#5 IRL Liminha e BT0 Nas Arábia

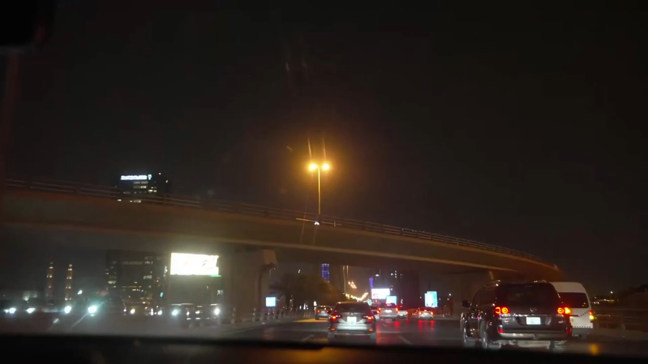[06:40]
Porque aqui na Arábia tá rolando o seguinte. Ah. O que que tá rolando na essa Arábia? Essa pista aqui. É. E a do lado. É como se fosse as principais da cidade. Ah. E retorno aqui mal existe. Então. Ah, a Bajriband. The biggest bank in Saudi Arabia. O maior banco da Arábia.
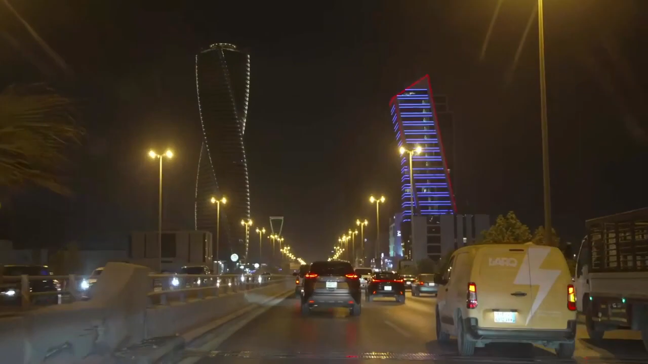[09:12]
Ó, oh, a galeria Riad aí, ó. Nossa, que lindo. Ah, isso aí tem na minha cidade, pô. Ah, olha minha, sério mesmo.